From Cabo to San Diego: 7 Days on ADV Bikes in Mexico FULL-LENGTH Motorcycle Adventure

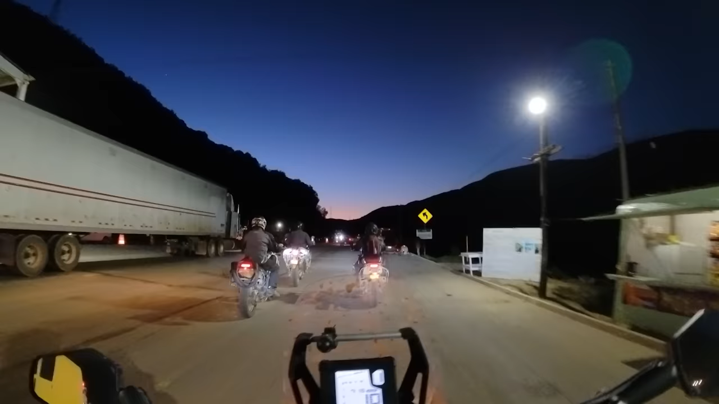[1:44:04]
They don't care about motorcycles because we can't hide anything.
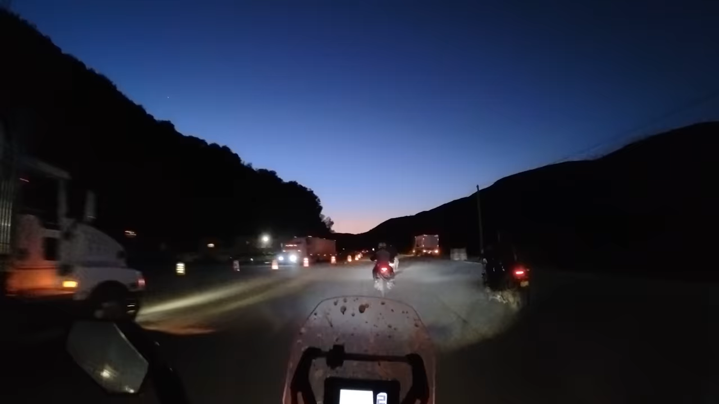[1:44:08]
All right, well, that was easy enough. It's so, like, weirdly dusty.
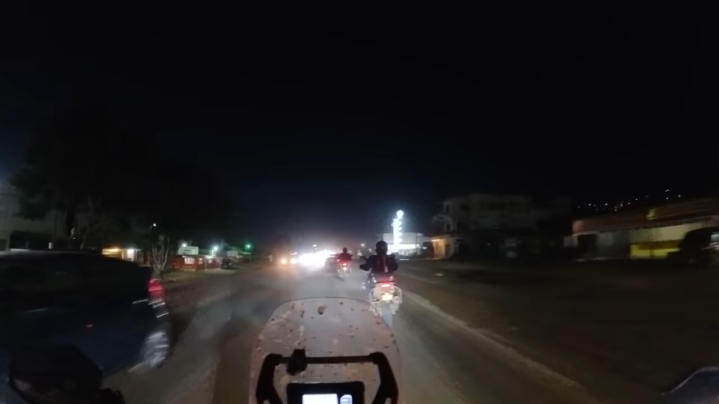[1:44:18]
It's weird looking with all the lights. Kind of crazy. I feel like I'm in a dystopian sci-fi movie right now. We sort of slow down at stop signs, even in the dark. Literally a taco truck, but it's like a truck.
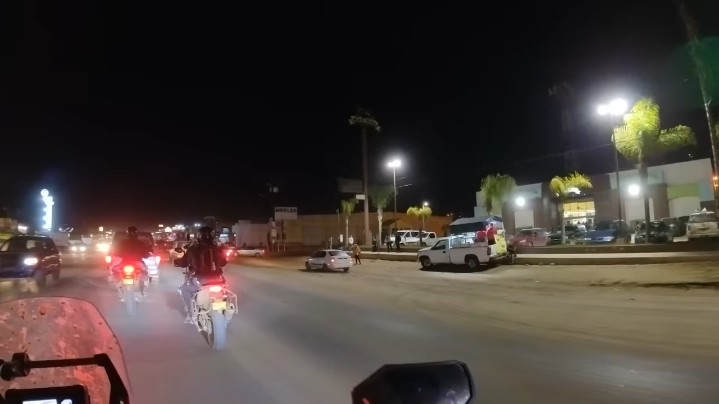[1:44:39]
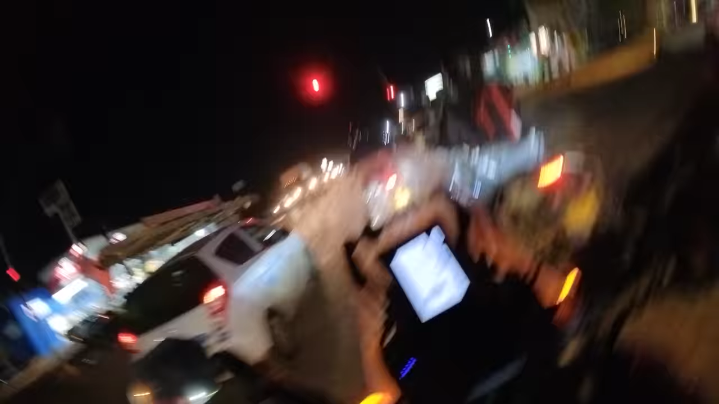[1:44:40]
Anyway, that's what we're doing right now. Driving through the city at night in the dust.
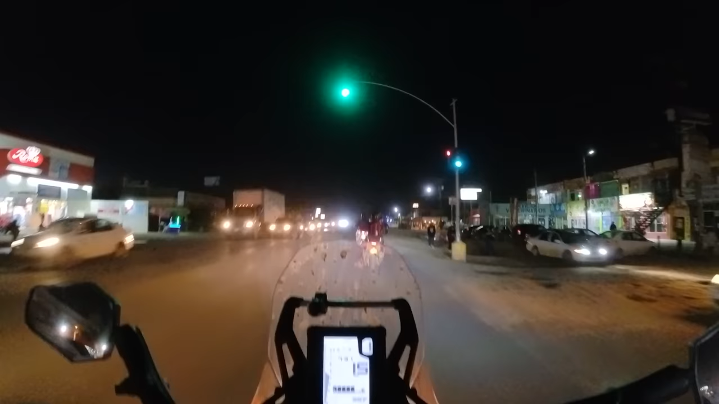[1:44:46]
Try not to die. Good times.
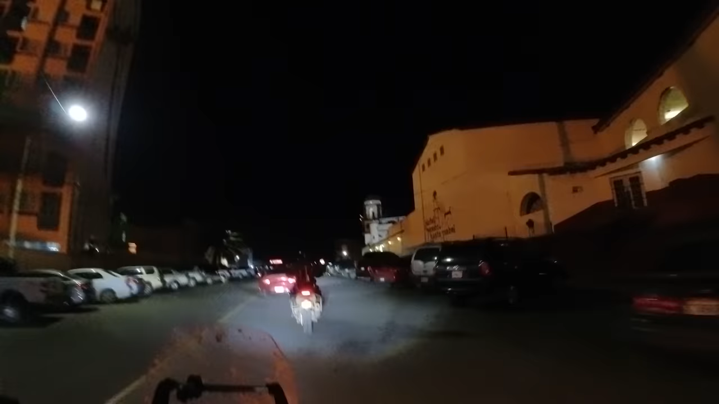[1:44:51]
Oh, here it is, Hotel Misión Santa Isabel. Pretty sure this is where we're going.